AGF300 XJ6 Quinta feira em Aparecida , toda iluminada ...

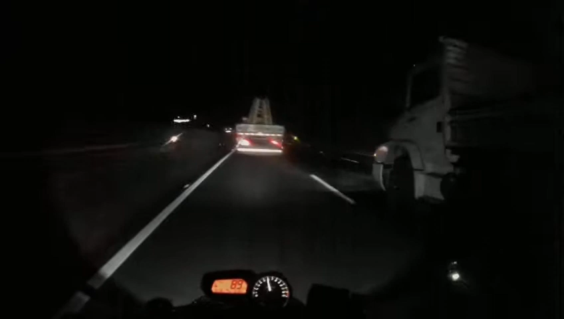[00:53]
Vai, tiozão, libera aí pra nós, tio. Desculpa a tosse. O inverno aqui no vale já foi. Nossa, a minha cidade vista à noite, ó. Linda, hein? Dá licença, bondão.
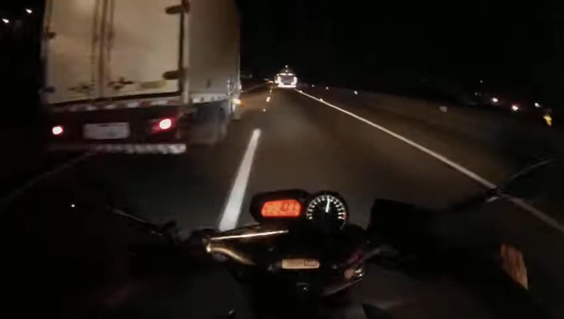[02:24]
Dá uma chamadinha pra acordar o motorista e chama na marcha. Tchau, pardal. E chama na seta, tamo junto, né? Tem que chamar na seta também, senão. Olha que lanterna bonita, ó, do Alt, show!
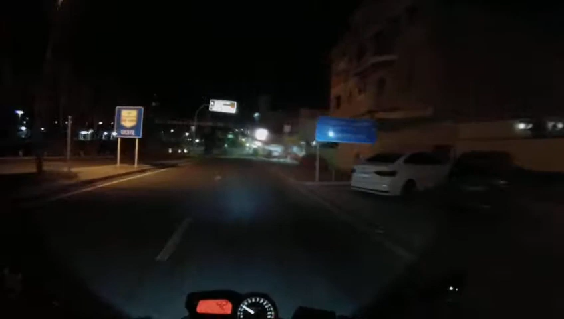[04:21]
Perímetro urbano. Ó, lotado, ó. Gostar de comer lanche aqui, ó. Lotado, em plena quinta-feira, mano.
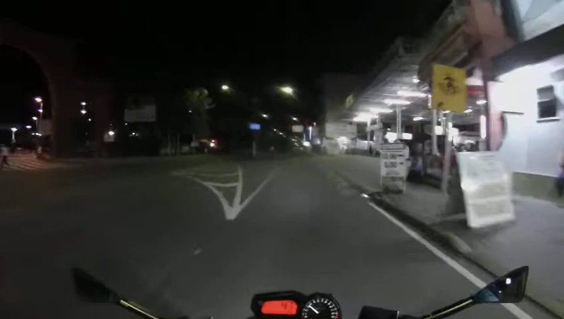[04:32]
Estacionamento vazio. Se for estacionamento de moto, é vazio. Olha que bonito.
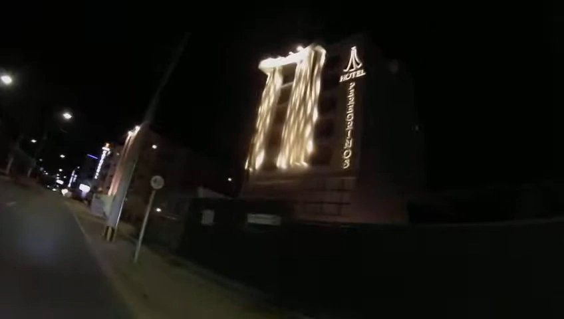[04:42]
Nossa, olha que top, mano. Lindo. Design do hotel.
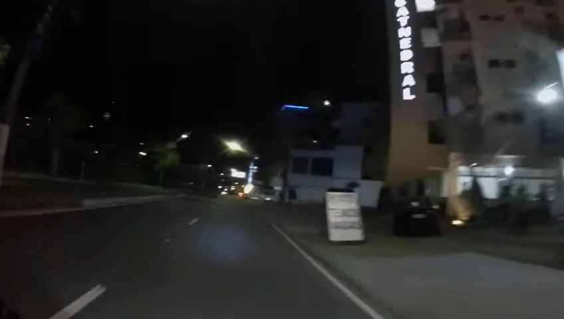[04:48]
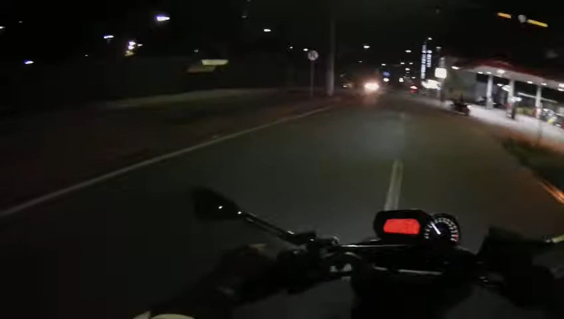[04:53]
Santuário. Santuário Palace Hotel. Bonito. Basílica Velha, Mirante.
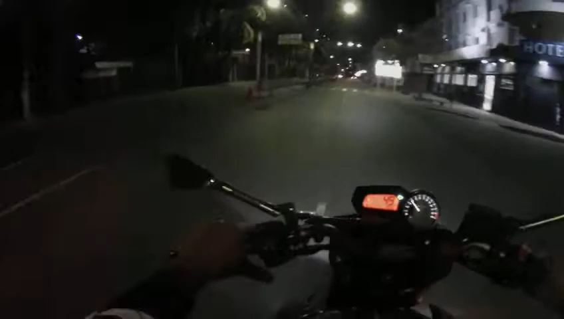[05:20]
Por hora 49, vamos segurar, senão daqui a pouquinho já dança, né? Desculpa a tosse.
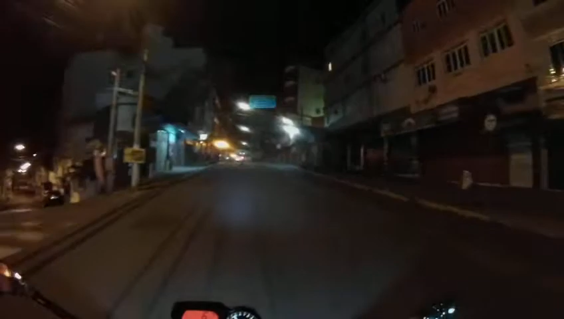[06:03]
Chego lá na Basílica. Tá devagar a cidade. Ainda é quinta-feira, noite. Amanhã já começa. A chegar turista aqui na Basílica. Aqui não, aqui é Aparecida. Basílica tá lá embaixo.
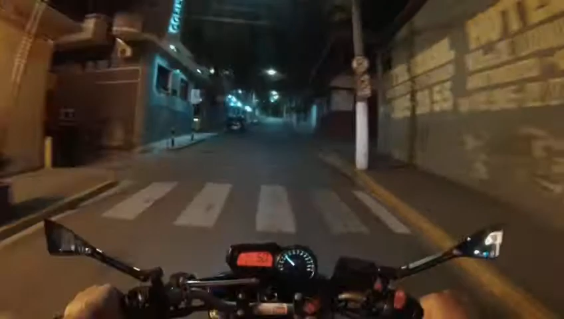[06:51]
Nossa senhora, tio. Buraco aqui, mano. Segurar. De boa. Nossa, bonito, hein?
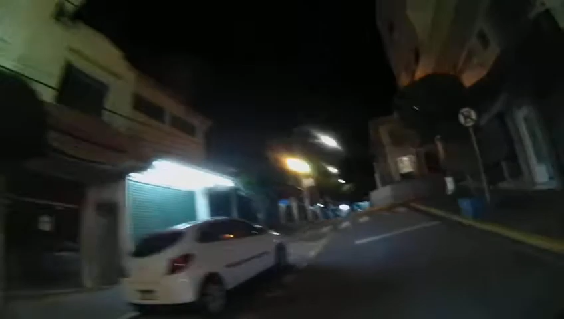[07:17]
Show. Pô, deixa a luz da igreja acesa por aqui fora, pô.
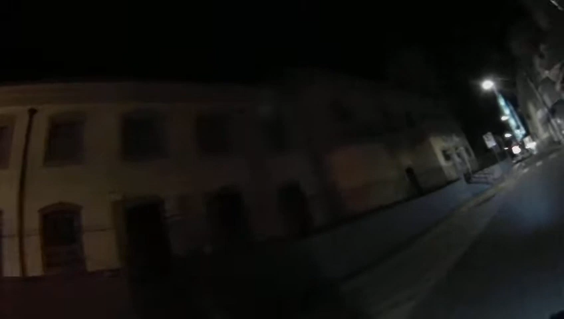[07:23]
É o charme da igreja, mano. Ah, tá louco. Ai, que bonitinho.
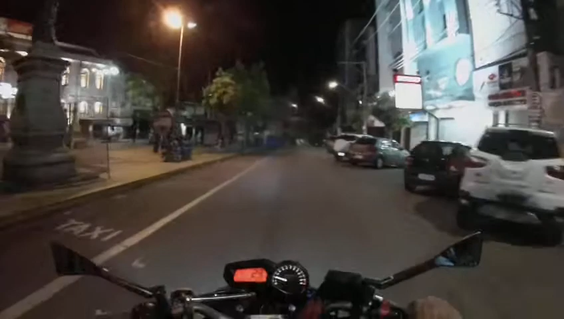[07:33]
O Mickey e a Minnie. Mickey Mouse e a Minnie, que é isso? Ah, sacola plástica. Segurar aqui, né? Senão embala, eu tô ferrado. Dia 29, temos encontros
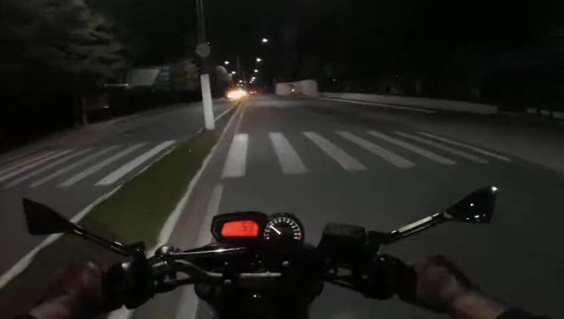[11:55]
Noite linda. Essa luz é muito mais bonita, mano.
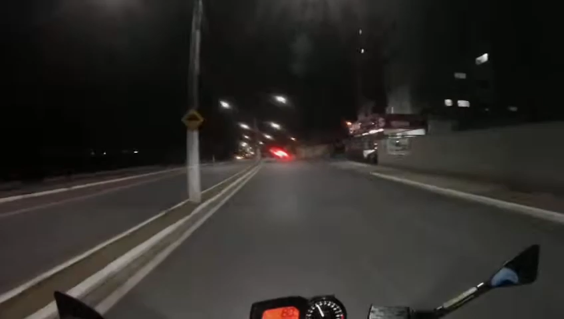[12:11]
Olha como tá clara a avenida, ó. Não tá amarela. Ah, arrumar as luzes de todos os bairros. Pô, assim, ó, de LED, melhor. Mais bonito, deixa a cidade mais clara, não parecendo uma cidade fantasma.